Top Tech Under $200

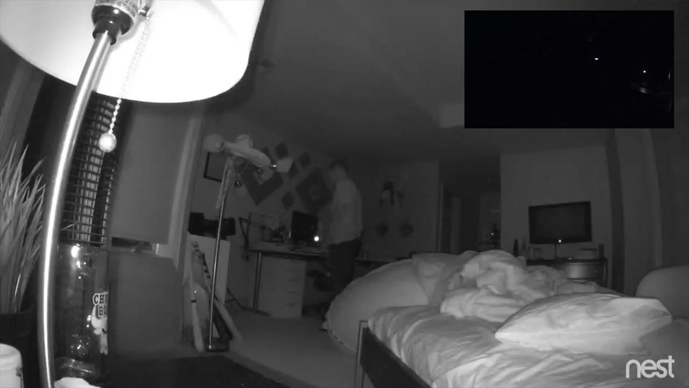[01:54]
But it also works great at night time and this is a pitch black room and now I'm able to see the person in the video and see what's going on with the entire room.